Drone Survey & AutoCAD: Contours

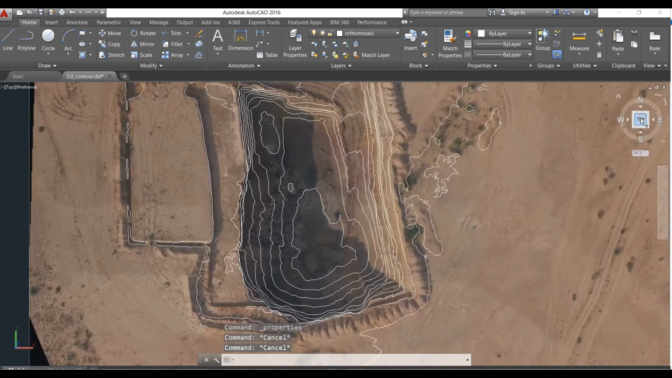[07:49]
and they are decreasing hence it indicates a depression similarly a series of contour lines with higher elevation indicates a hill.
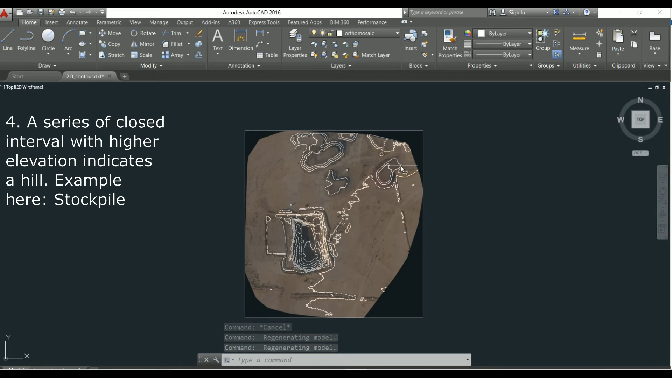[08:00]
So if you closely look at a stockpile and see the properties again of the contour lines.
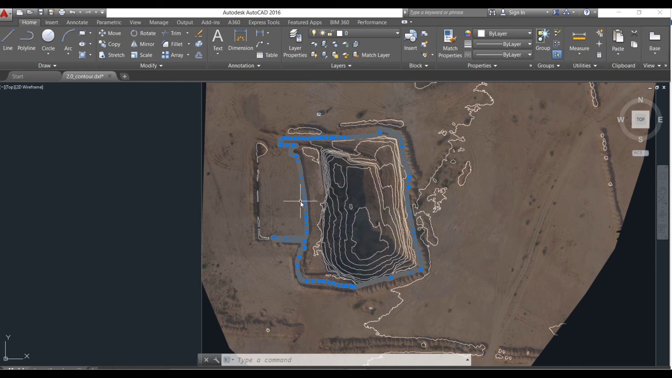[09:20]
whereas the closely spaced contour generally indicates a steep ground. But it is not necessarily true. A series of straight parallel and equally spaced contours represent a plain surface like a building.
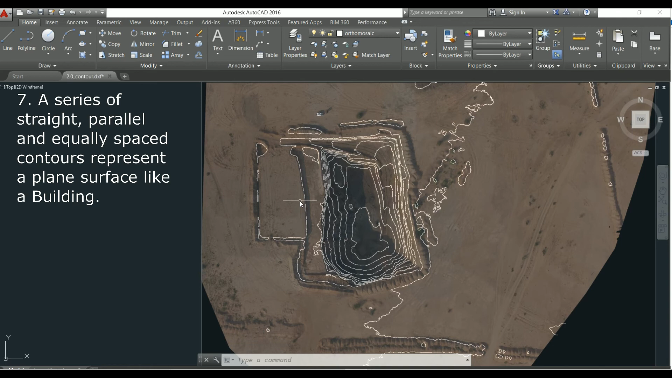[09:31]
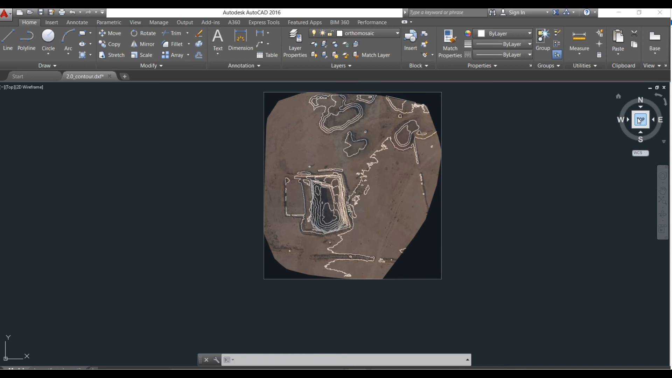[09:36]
So I think we have covered a few of the most important
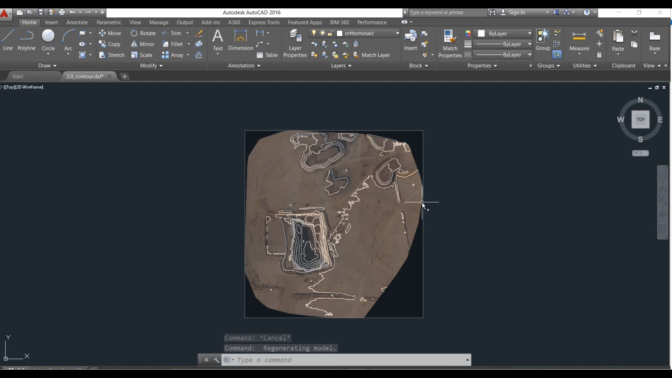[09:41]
characteristics of contours that one should know. Now in AutoCAD we can see the properties related to contour. If we right click on any contour and select properties. We can see the properties here. It indicates the elevation. Then if one wants to know the perimeter or length of the contour then also it is indicated here. And if the
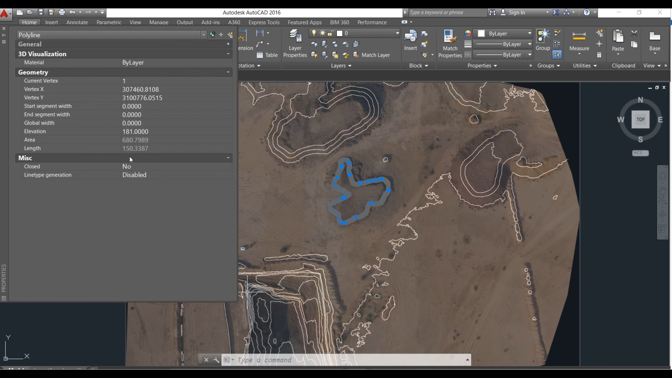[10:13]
contour is closed then it also indicates the area. This helps in planning.
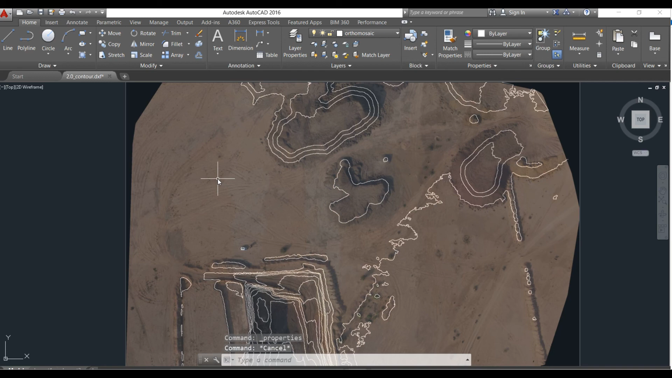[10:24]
Finally we have learnt so much about contours. Then we should look at few of the use cases also.